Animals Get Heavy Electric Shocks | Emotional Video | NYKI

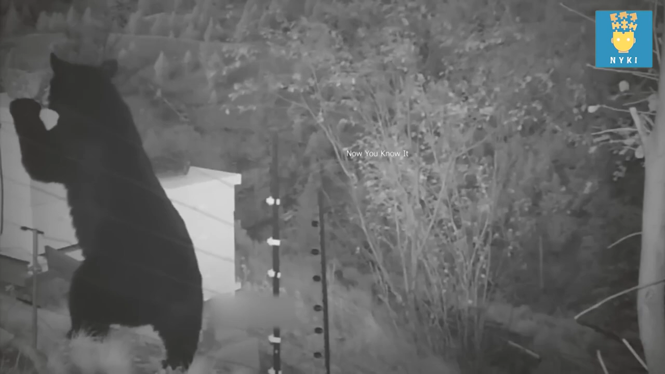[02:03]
دوستو اس دنیا میں ریچوں کی بہت سی نسلیں پائی جاتی ہیں لیکن کالے ریچوں کو کھانے میں شہد کافی پسند ہوتا ہے اور شہد کے لیے یہ ریچ کسی بھی حد تک جا سکتے ہیں جیسا کہ اس سی سی ٹی وی فوٹیج
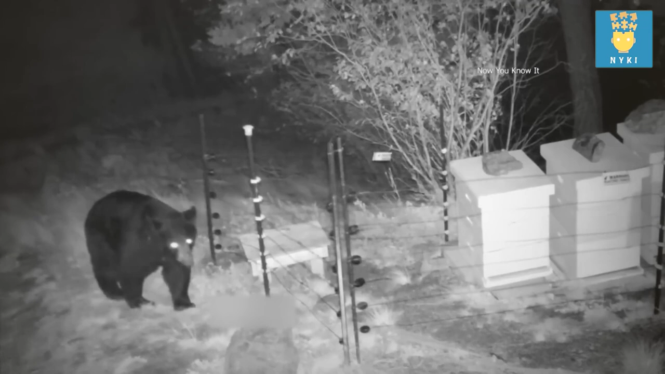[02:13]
میں آپ دیکھ سکتے ہیں کہ ایک کالا ریچ گھر کے باہر پڑے شہد کے کنٹینرز کی خوشبو سونگتا ہوا یہاں پہنچ جاتا ہے اور چاروں طرف الیکٹرک فینس ہونے کے باوجود